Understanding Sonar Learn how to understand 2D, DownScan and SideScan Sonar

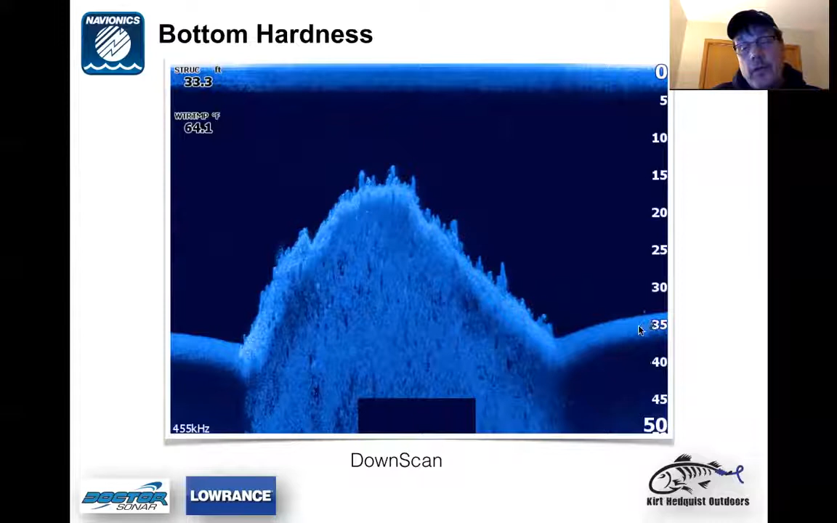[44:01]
On screen: depth 33.3 ft, water 64.1°F
The, uh, the, you're getting more echo, more sound reflected back to the transducer. So then it gets, turns white, and then it goes back to a softer bottom. Uh, down scan detail. Somebody asked, can you tell which direction the fish are facing on 2D sonar? It's pretty darn difficult. I had some, I've never been able to tell personally, but on down scan, down scan detail is that much, is that much greater. So this is some screenshots that came off of Dr. Sonar and a gentleman, um, submitted this there. And he just, it was a pretty cool screenshot.
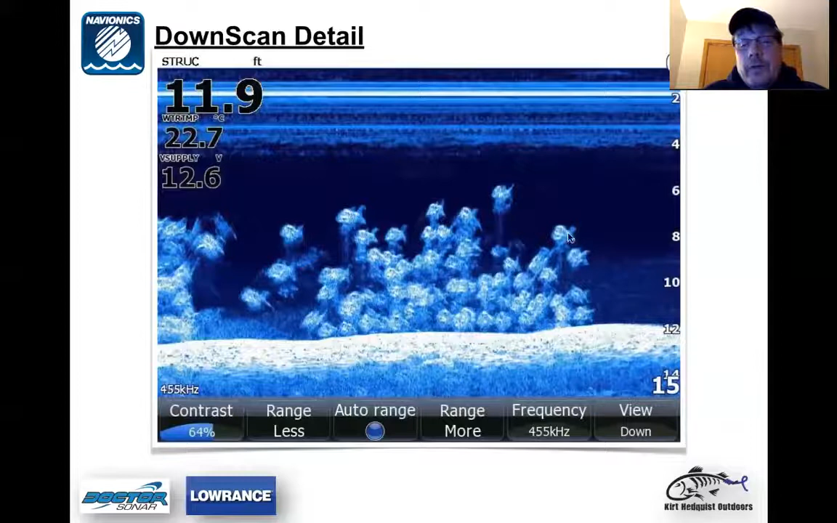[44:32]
On screen: depth 11.9 ft, water 22.7°C
I thought, I thought it was worthwhile, including, and you can see it looks just like that fish pretty much. So I thought that was pretty interesting. So there is, and again, you have to be moving just right. Everything has to be perfect in order, I mean, you got to be moving the correct speeds and things like that, you know, get some of this stuff, but it is attainable just to anybody can attain these, these screenshots or these images.
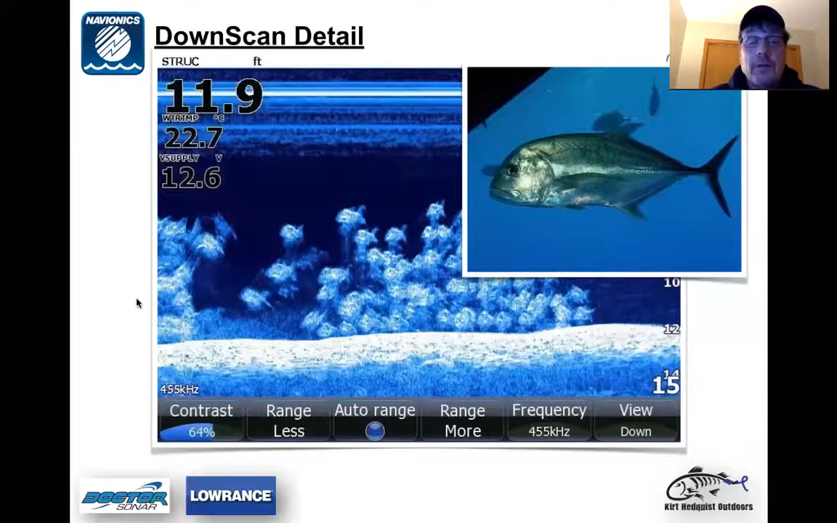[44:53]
On screen: depth 11.9 ft, water 22.7°C
Um, down scan detail here again, over here, you can see, um, on the top right here, down below, here's a side scan. We'll cover side scan a little bit later here. So don't get too wrapped up in the side scan down below here. But I, what I want to do is show you some more down scan detail. Um, these are, um,
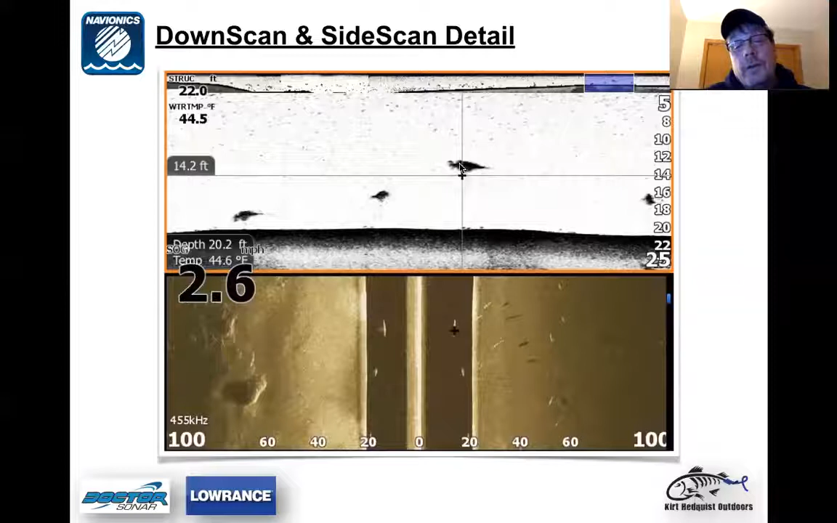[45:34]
um, out of the Missouri River, and they are, oh my gosh, drawing a blank all of a sudden. Um, but anyway, they are paddle fish. So you can only, you can see the pad, the beak out here, you can see the tail and stuff like that, and the body right here.
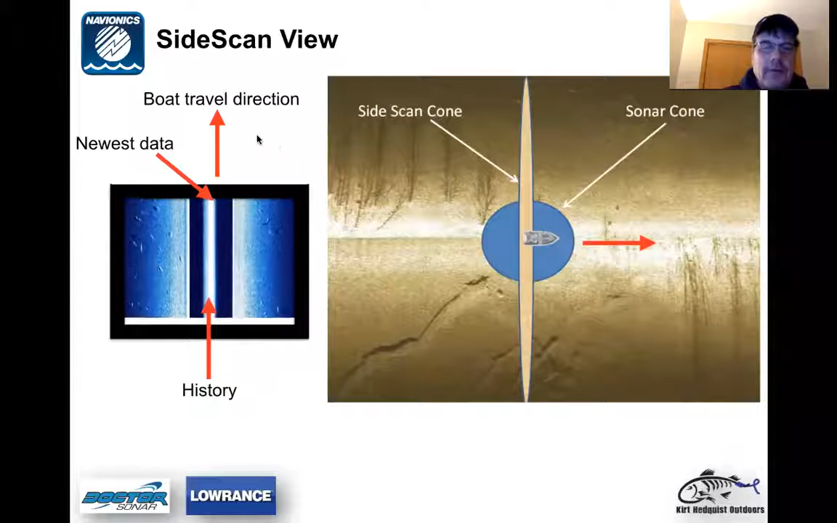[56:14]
So our boat would be sitting here and then down below here is history. So if you have down, if you have side scan, it's going to basically travel top to bottom. So, um, side scan view, what I got here is a, um, just a breakdown of what some of this stuff is when you're looking at it and just kind of give you an idea of what's going on here. Um, so we'll start here with this orange arrow right here. What we have here is a transition from soft bottom to a hard bottom right here. So you can see a little more echo return up here. It's a, it's a harder bottom.
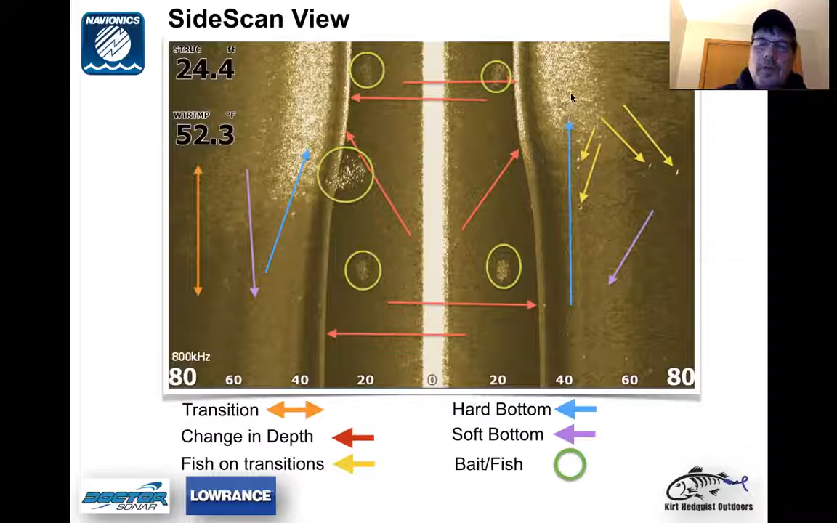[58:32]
On screen: depth 24.4 ft, water 52.3°F
that center cone in, or the inside edge of this side scan cone. And then, um, my blue arrows here again are pointing towards hard bottom. And then my purple arrow is soft bottom. Side scan view of what fish look like scattered on a hard bottom or sandy bottom. Um, again here just touch base real quickly here. The reason I'm saying this is a flat bottom is that this edge right here and
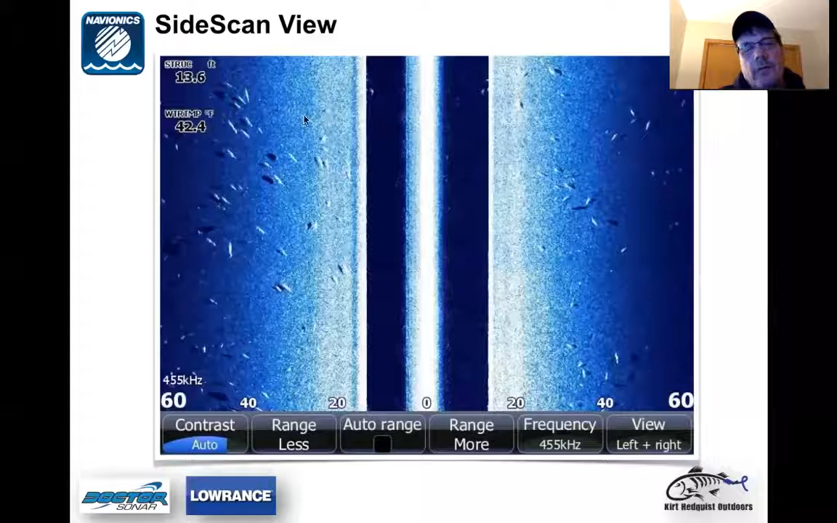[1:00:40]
On screen: water 42.4°F
Now, fish and rocks are very difficult to distinguish between the two of them because they could look very similar because, um, side scan or, and down scan, again, reflect sound, the harder the sound, the wider the echo return. Um, one thing I will tell you on side scan is, um, for example, you see them in 13 feet of water. If I had my distance set at, let's say 200 feet off to both sides, everything on the screen becomes very small. The less distance I'm covering with side scan.
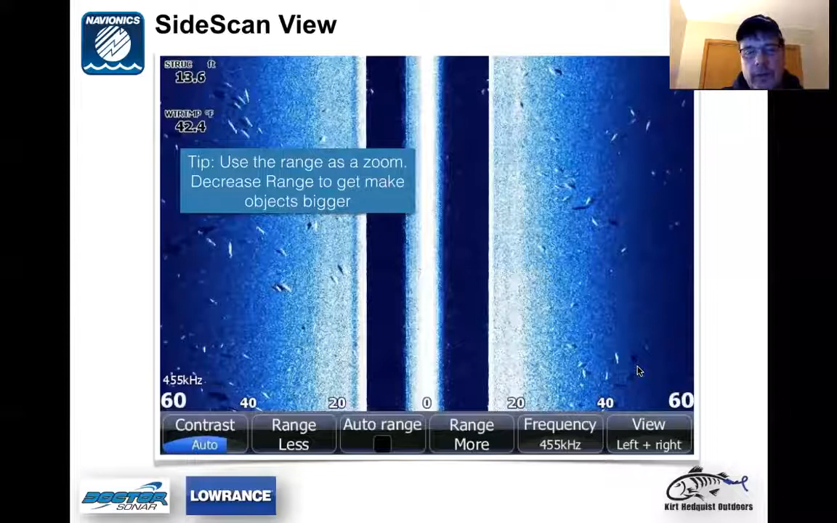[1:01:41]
On screen: depth 13.6 ft, water 42.4°F
And, um, so what I, so what I did here is I took an ad had decreased the range. So I only had 60 feet to both sides of the boat and now everything, everything becomes bigger.
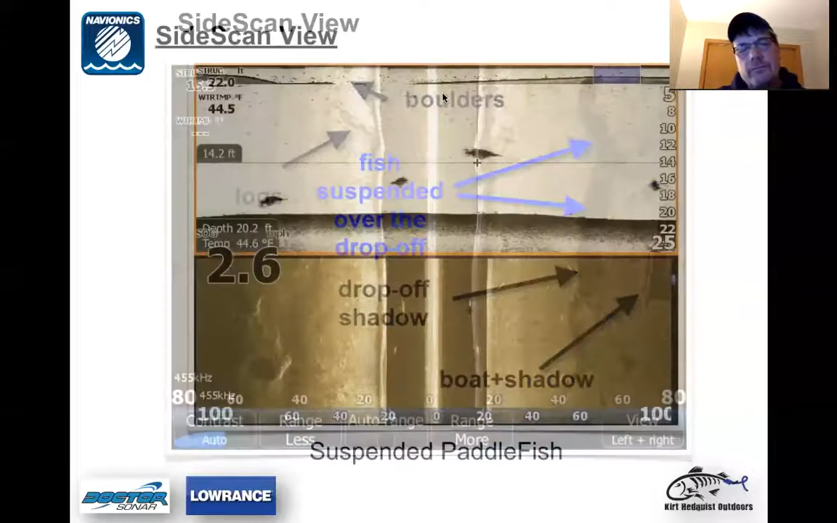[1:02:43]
And then the signal is continuing on. And so you're getting a dark spot right here because there's no sound. Oops. So there's no sound being reflected back to the transducer right here. But if you, but if you continue on right here with the angle, the, um, the, uh, um, bottom is reflecting sound back to the transducer, but here you can distinguish fish off to the, um, off the edge of this drop-off right here. Um, again, drop-off shadow. Anytime you got a drop-off, you're going to get a shadow right here.